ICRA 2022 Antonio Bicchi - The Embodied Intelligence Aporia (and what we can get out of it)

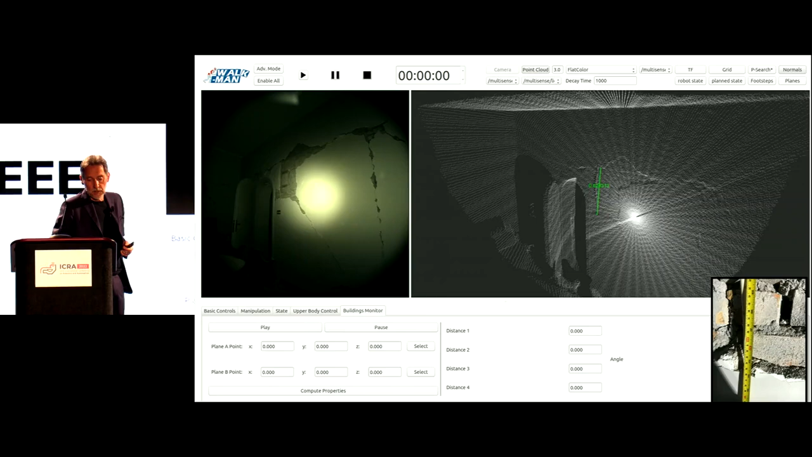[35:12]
taking accurate measurements of cracks, uh, taking a slam view of the,
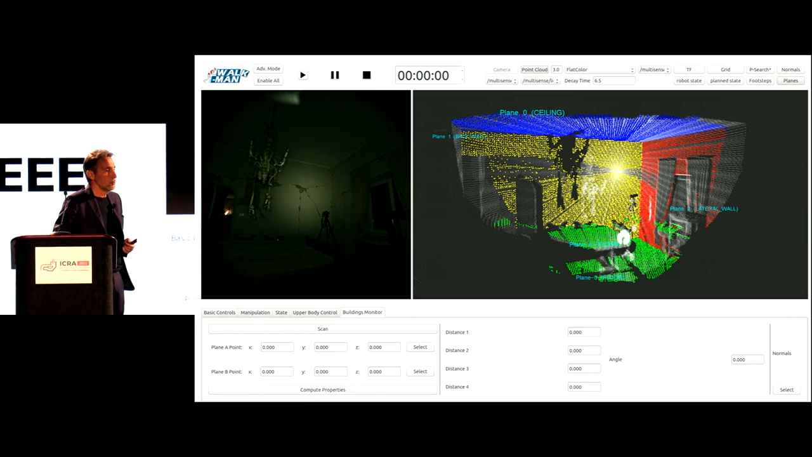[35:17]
and reporting to the architect so that it could safely evaluate the stability of the building.
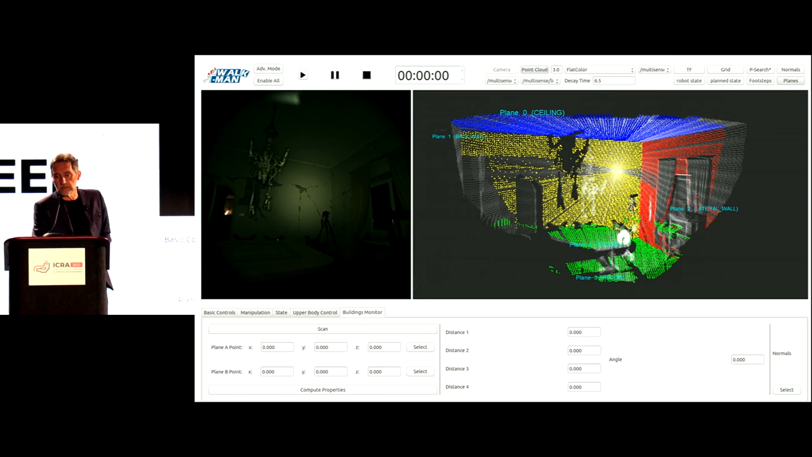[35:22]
Uh, moving on from there, we have started doing things with, uh, uh, system that are more usable, lightweight.